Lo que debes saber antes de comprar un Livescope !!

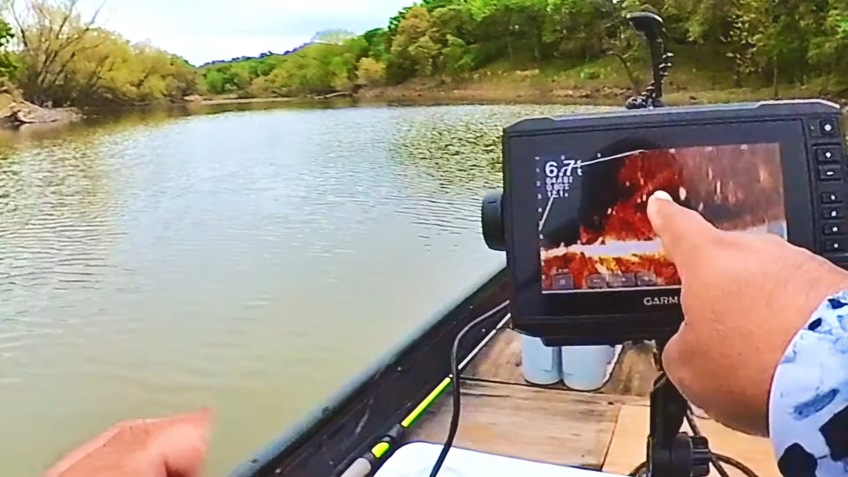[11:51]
Bueno, amigos, a ver, no sé si alcanzan ustedes a ver eso. Estos puntos de aquí son peces, pero pueden ser carnada, aunque esas manchas grandes no creo que sean carnada.
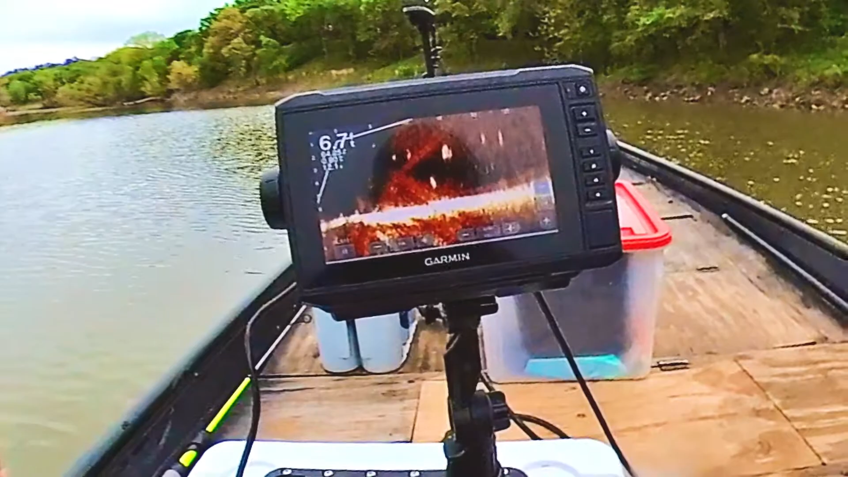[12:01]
Con esto, a ver si se alcanza a ver. Es hacia donde está apuntando mi translúcer, mi LiveScope. Entonces, vemos que para allá hay muchos peces. Para acá hay demasiados peces. Pero eso, esta mancha que ves aquí, eso sí son carnada. Están muy pequeñitos.
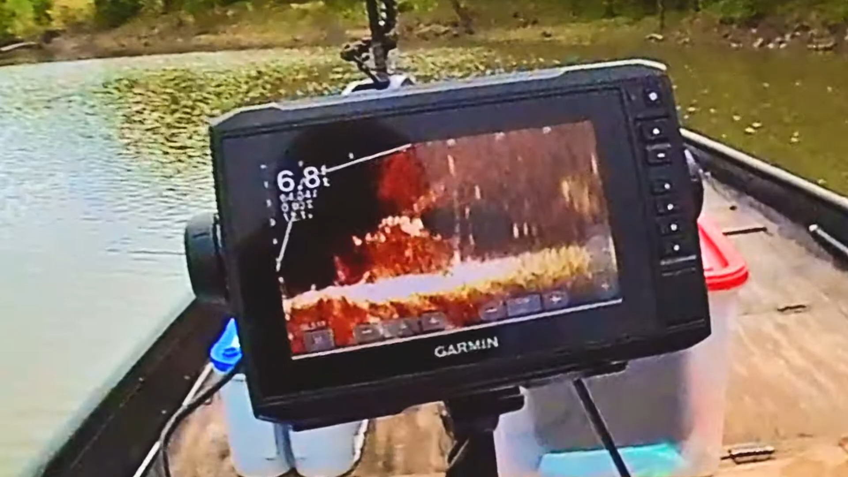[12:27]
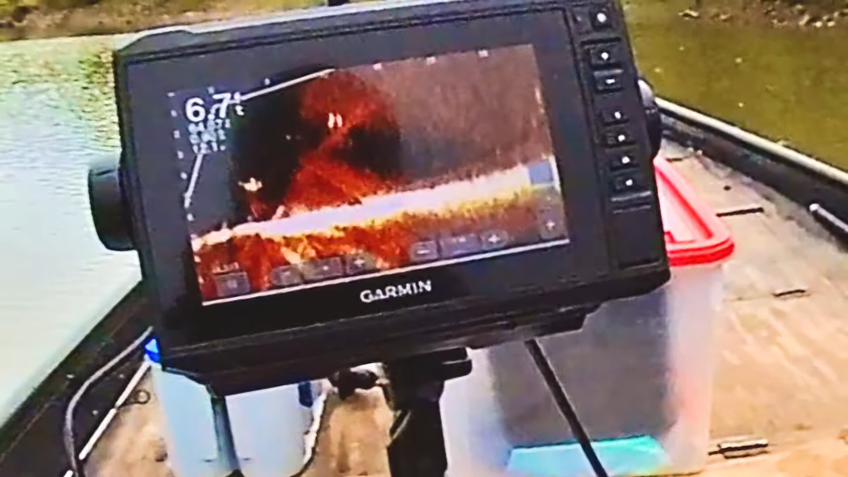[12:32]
Pero usualmente donde hay carnada va a haber peces más grandes que se los quieren comer. Así que vamos a hacer unos tiros ahí. Aquí te dice la profundidad y aquí te dice la distancia hacia adelante.
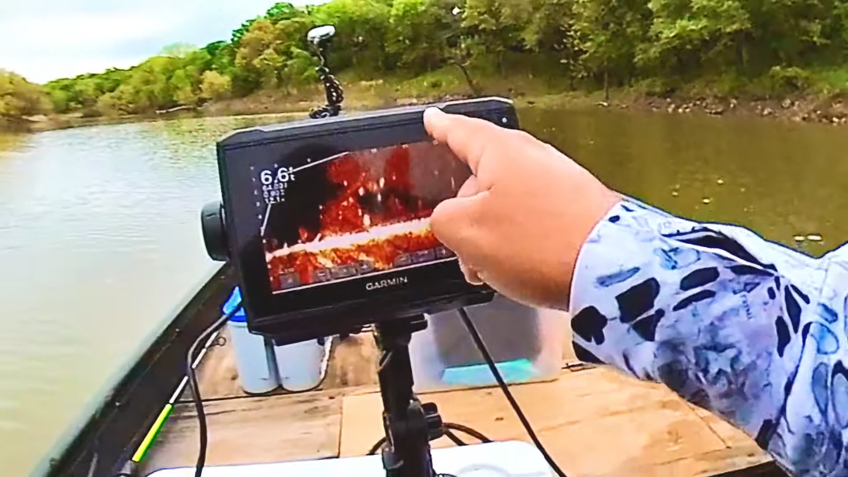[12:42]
So, a donde está apuntando tu LiveScope, hacia ese lado tienes que castear. Mira. Y están a 10 pies de distancia. Vamos a ver si sale algo ahí.